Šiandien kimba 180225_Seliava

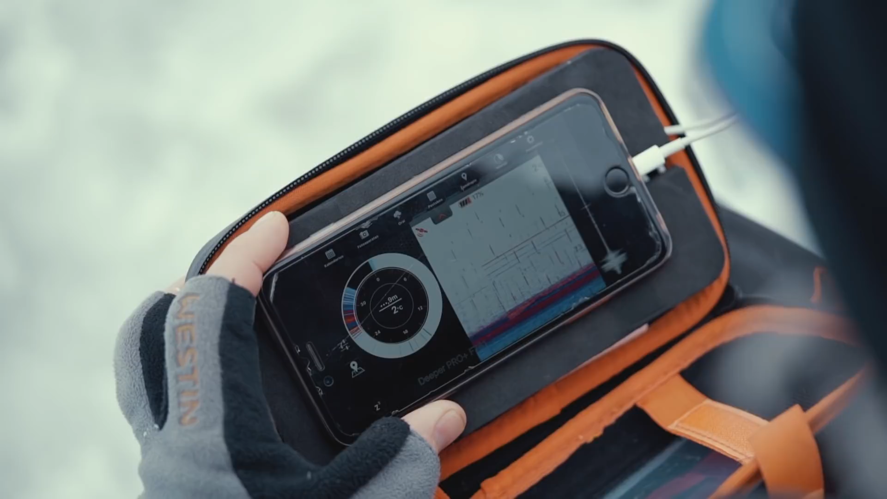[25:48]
Jis, manau, šiandieną bus trumpas. Na, matote, pradėjau leisti
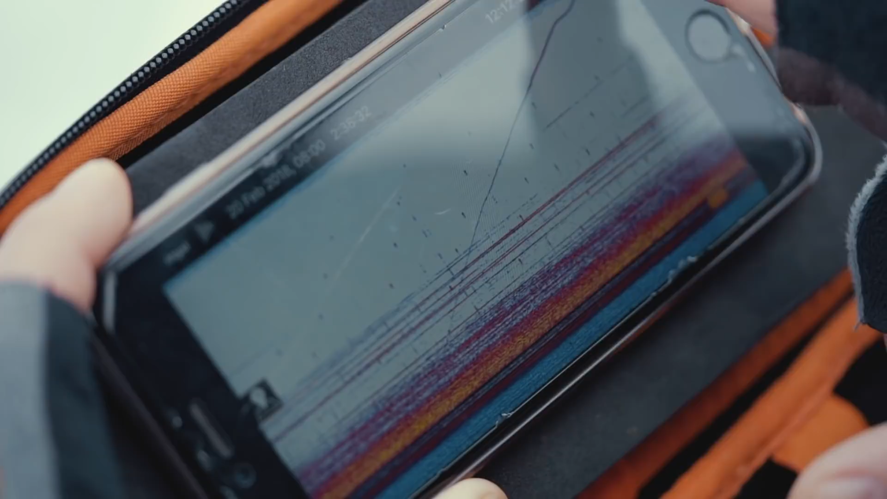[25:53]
lemputę, žuvies buvo toks kiekis. Ir kuo lemputė leidosi giliau,
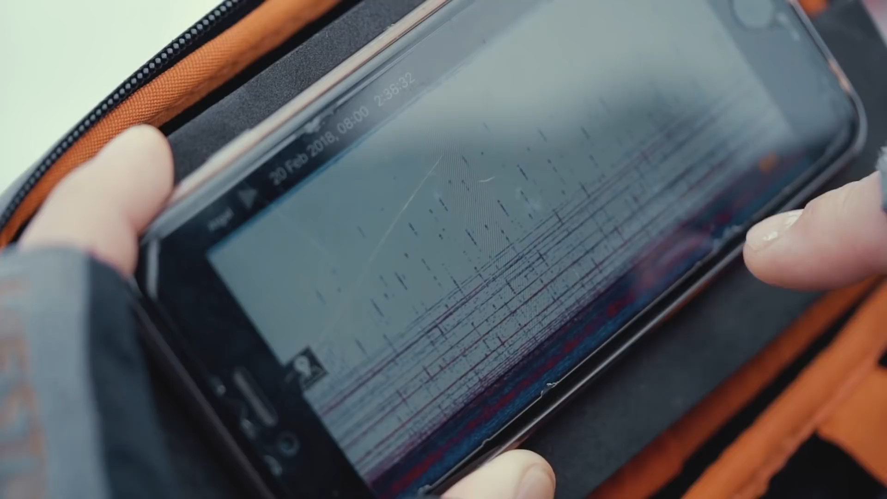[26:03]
to žuvies retėjo kiekis ir galiausiai pasiekiau, va, nuleidus lemputę ant dugno, nu, praktiškai visa ta biomasė, kuri čia buvo žuvies, dingo. Nu, realiai atrodė va taip prieš tai. Tai įsivaizduokite, čia buvo pilna žuvies iki 15 metrų, nuleidus gavau tokį vat rezultatą, kad jos beveik neliko.